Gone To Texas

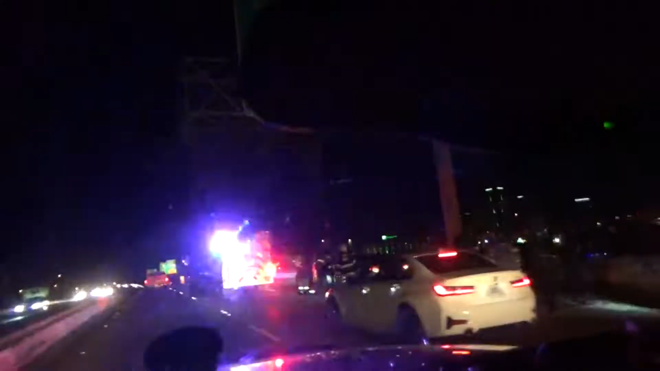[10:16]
Another wreck. Wow. It's been a bad night for wrecks.